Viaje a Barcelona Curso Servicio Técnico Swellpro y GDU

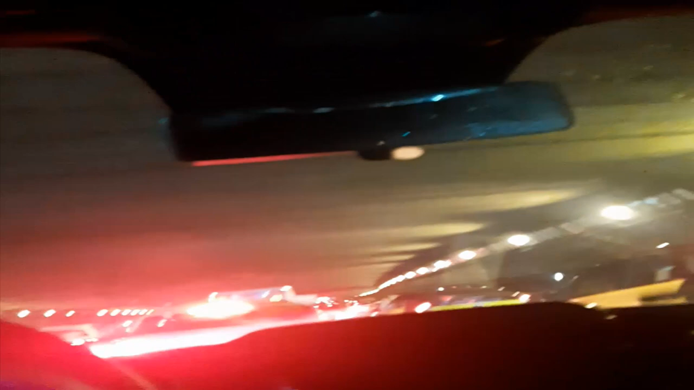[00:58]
Aquí estamos en el túnel de llegando a Barcelona, a la capital. Taxis por todos los lados.
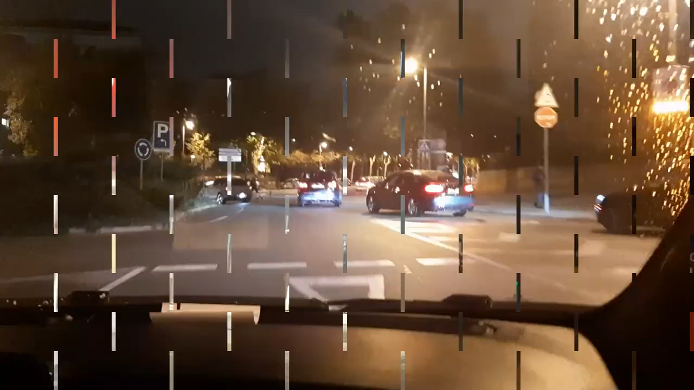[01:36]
Ahí está. Bueno, pues esto es la zona universitaria, cerca del campo del Barça.
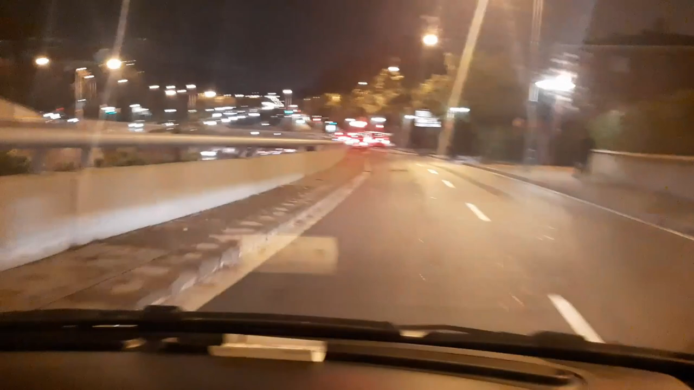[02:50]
¿Por ahí donde yo vine? No. Todo lleno de la Gran Vía, que está también a tope. Se parece, sí. El Valdebrón está ahí. Valdebrón. Este es aquí. Bueno, ahora estamos subiendo por la calle, por la carretera de la Rabassada.
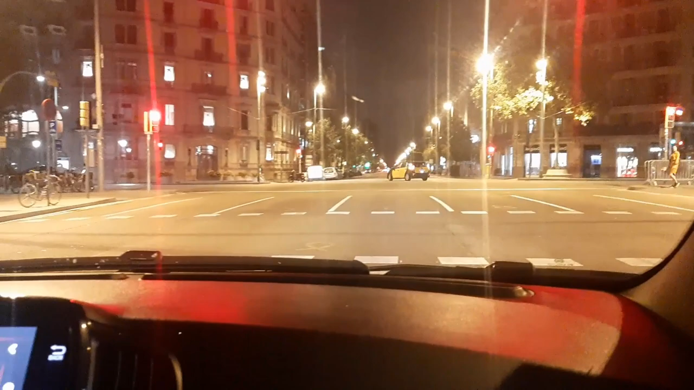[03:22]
de Barcelona que se llamaba ¿cómo? No Paseo, veo. Paseo de Gracia. Eso, Paseo de Gracia.